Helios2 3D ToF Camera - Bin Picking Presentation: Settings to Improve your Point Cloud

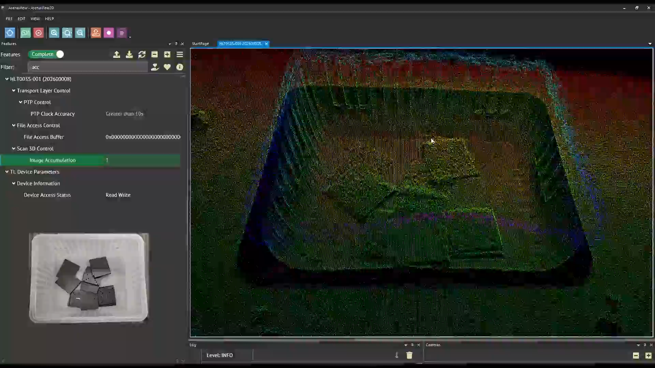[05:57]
Now you can see the top metal brackets are very noisy. They're not bad at the bottom, but even those are a bit noisy as well.
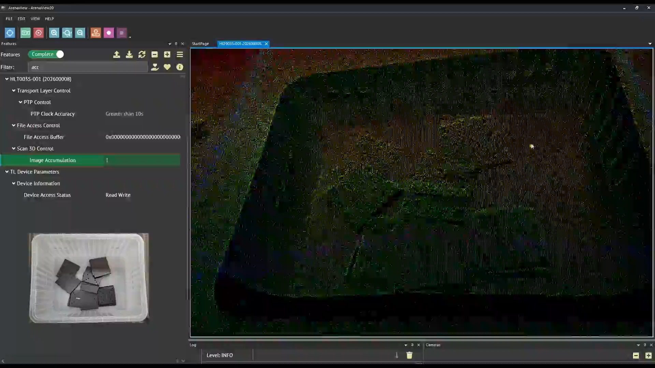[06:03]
And we have image accumulation set to only one, so it's running at the full 30 frames. If we then bump that up to four, we're going to stack four depth frames together.
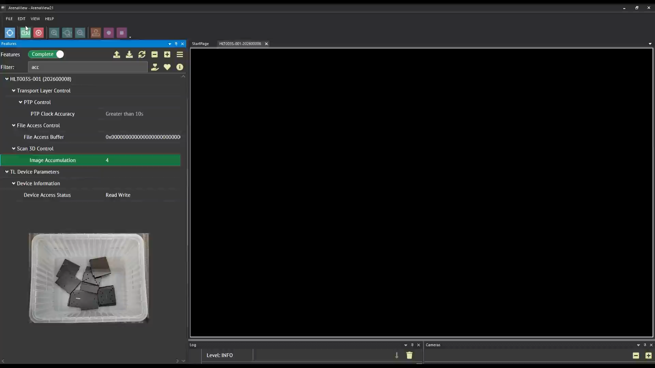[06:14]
We can see a big improvement already in the quality of the point cloud on the top metal brackets.
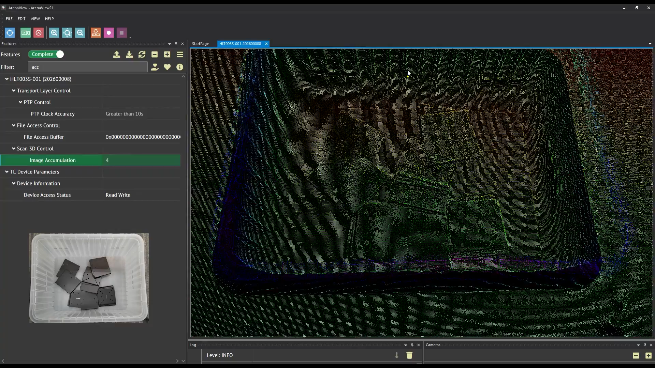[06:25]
Now we're going to bump that even higher to see if we can get an even better point cloud. We're going to set that to 16.
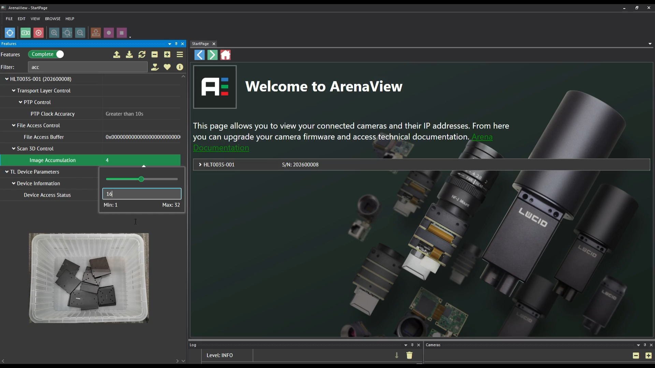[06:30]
And now you can see we've been able to improve the point cloud even further.
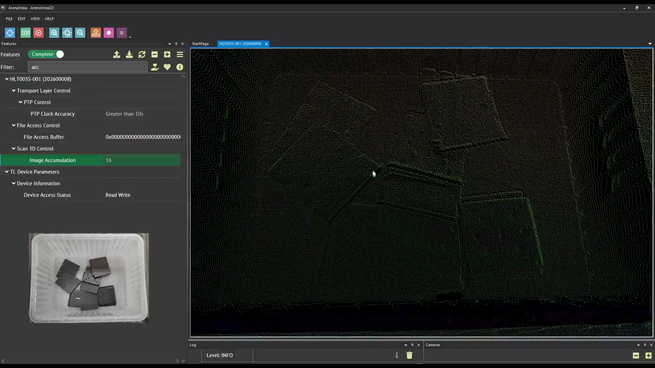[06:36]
Where we have nice clean edges, we can see that we've reduced the noise overall in top brackets,
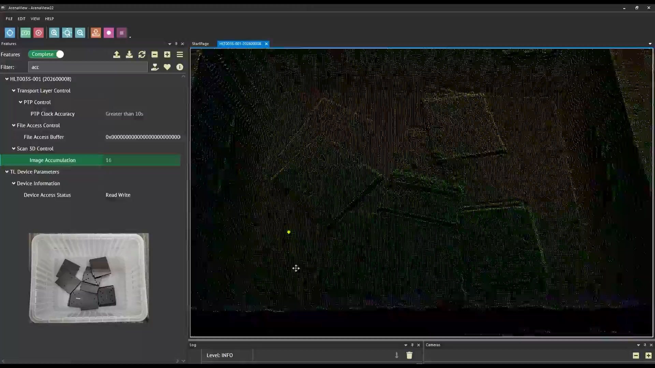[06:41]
moving from no image accumulation up to four, and furthermore moving it up to 16.
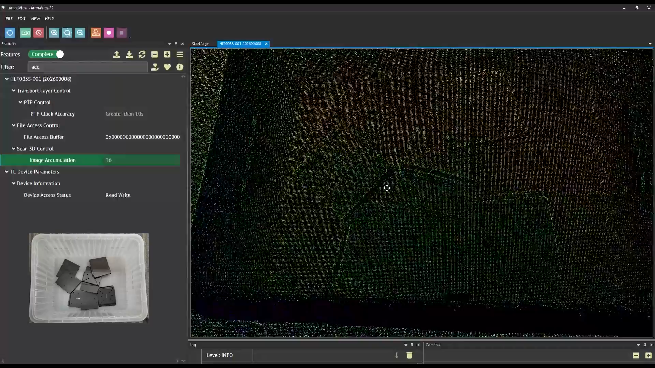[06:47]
And here we're going to show an example of how exposure control can help with oversaturation, which can be typical with metal as well as plastics. In this case, we're showing an example of metal struts.
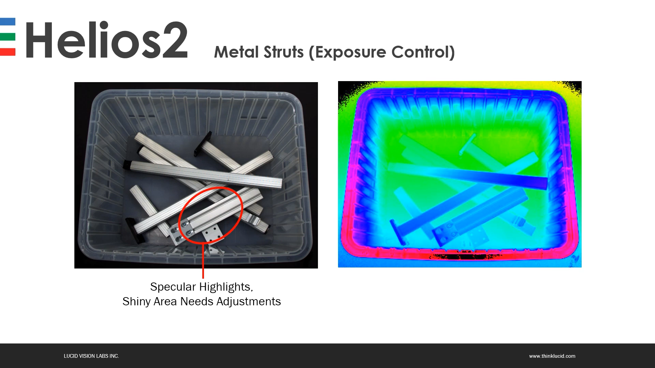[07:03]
In this specific area, we'll show that we're getting a lot of specular highlights, and the shiny area needs adjustments. But if we look at the right image, we'll see that black dark parts are actually showing up really well. So here's an example of just because an object is dark doesn't mean it's not appropriate for the Helios 2 or time of flight technology.
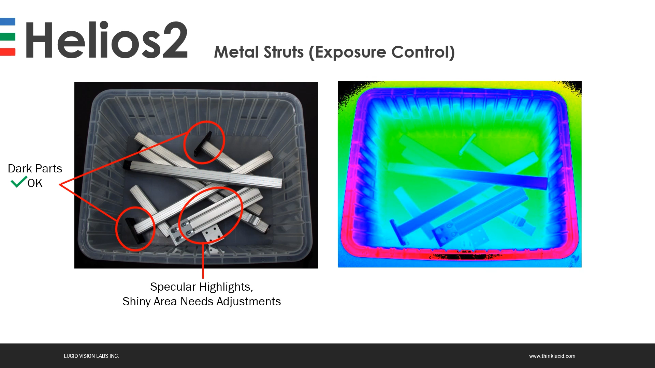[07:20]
The final settings we come to is image accumulation set to four frames, exposure set to 250, gain low, confidence threshold, and spatial filtering is off. So here, right off the bat, you can see all the metal struts are looking good except for that one bottom part. We're actually getting oversaturation, and that's causing the points to show up behind the point cloud.
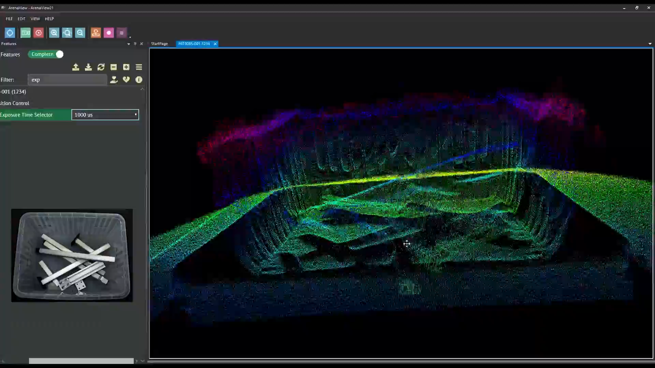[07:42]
So exposure, as you can see on the left-hand side, is set to a thousand microseconds, which is too high for these metal struts.
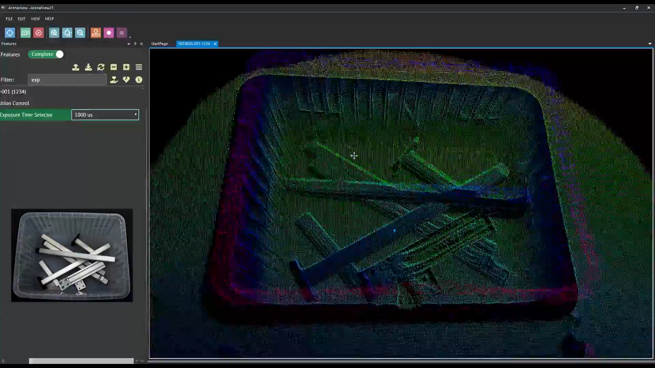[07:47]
If we set it down to 250, we instantly get a massive improvement. Sharp, clean, crisp lines. So by reducing the exposure time, we can reduce the amount of reflection from oversaturation into
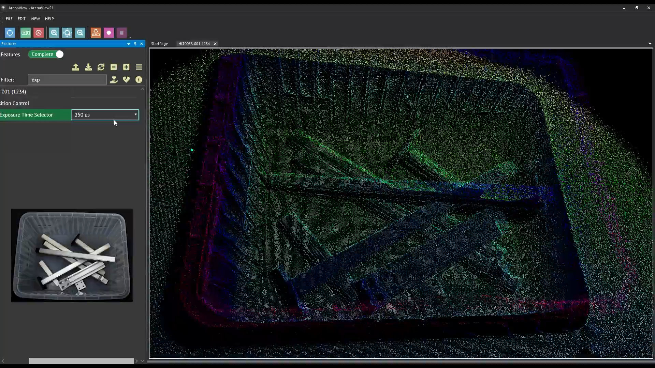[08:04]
something that's more appropriate for the camera to calculate a 3D point cloud. Here we have some more challenging objects, plastic PVC pipes, some that are white, very shiny, as well as dark ones. This is an example of conversion gain that we're going to show. So again, we're going to get a lot of specular highlights, shiny areas that need adjustments.
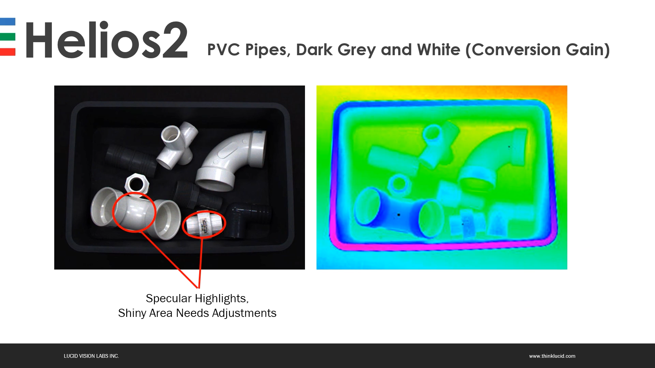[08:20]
Our final settings will be four frames for image accumulation, exposure set to a thousand, gain low, confidence threshold will be on, and spatial filtering will be off.
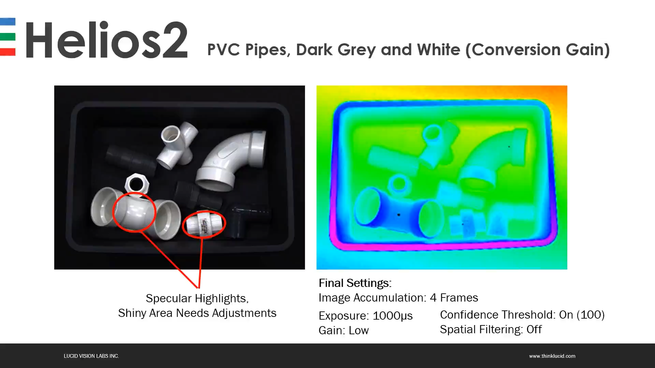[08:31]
As you can see, we're having voids in the image where the camera just can't get any data to properly create point cloud in that area because it's just oversaturated.
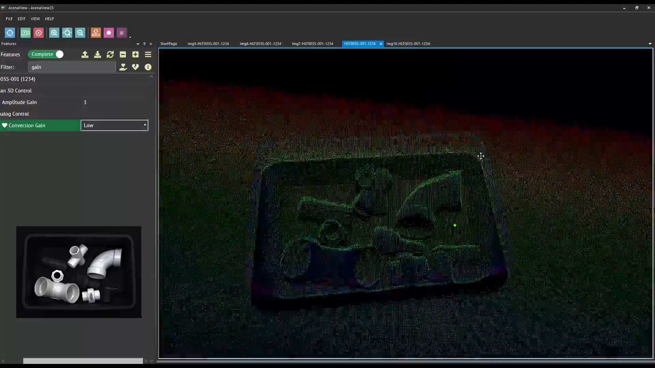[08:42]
And so what we just did there is we just switched conversion gain from high to low. We'll do it again. If we set it high, it's too much, and we're getting oversaturation. We set it to low, and now we have some really great clean point clouds for these curved PVC pipes.
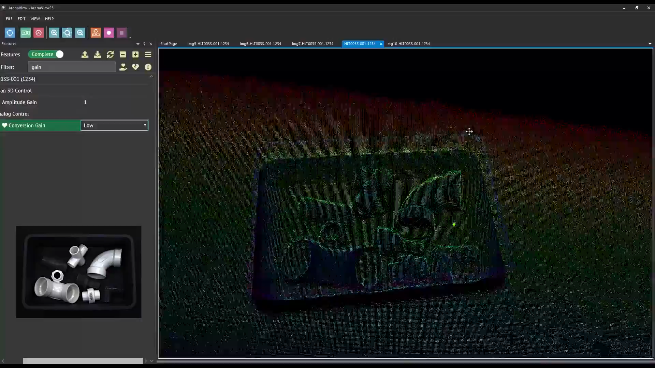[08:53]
For the next one, we're going to show spatial filtering on these plastic keyboards. Now we're going to see a lot of details on these keyboards, especially in the actual key buttons. But what if we don't really need all that detail?
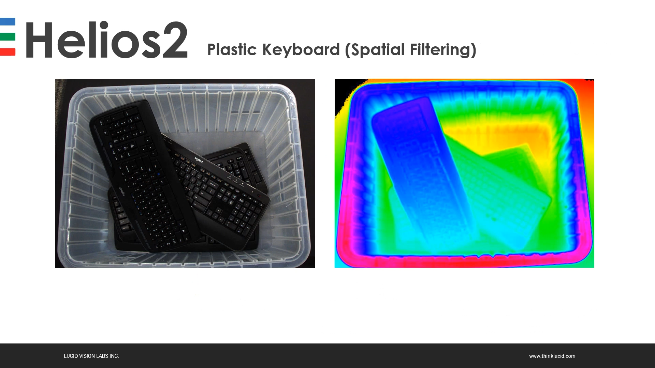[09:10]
And what we really want is just a more enhanced edge over the entire keyboard itself. So our final settings will be four frames for image accumulation,
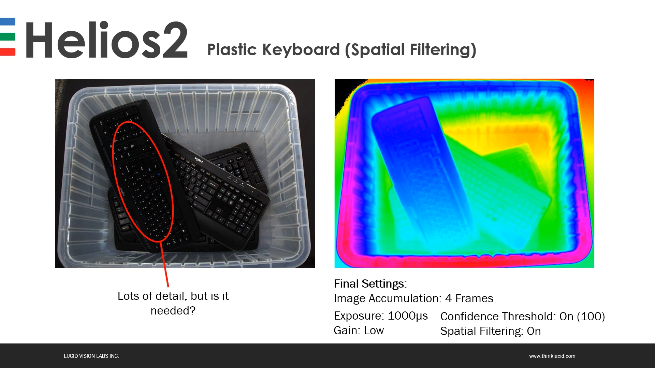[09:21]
exposure at a thousand microseconds, gain set to low, confidence threshold on, and spatial filtering on as well. And here right away, we can see a lot of great detail in the buttons, but maybe that might interfere with our algorithm,
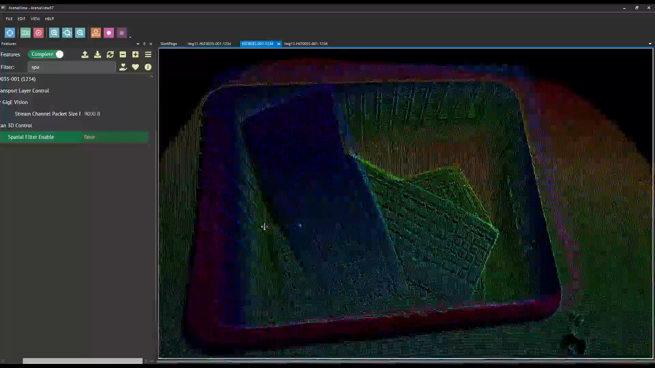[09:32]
and we just want to enhance the overall shape of the keyboard itself. So we lose a bit of detail in the keys, but we get an enhancement on the edges over the entire keyboard. Now you may or may not need this type of option for your application, but we do give you the choice where this will help smooth out any bumps or details that are really not essential to your algorithm.
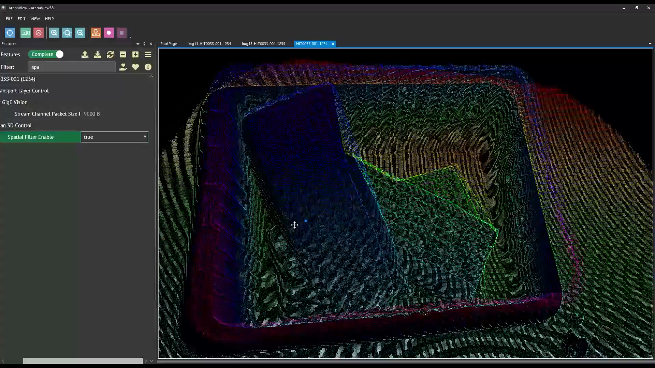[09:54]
And finally, let's put all these different settings together. So in this example, we have some really shallow plastic bottles at the bottom of our bin, toothpaste, lotion, etc. There are going to be some examples, such as this transparent bottle with gel, where it's just too difficult for time of flight. However, these other bottles though, there's a lot of shine going on and they're very shallow, but by working with these different settings in the previous slides, we can get a really great point cloud.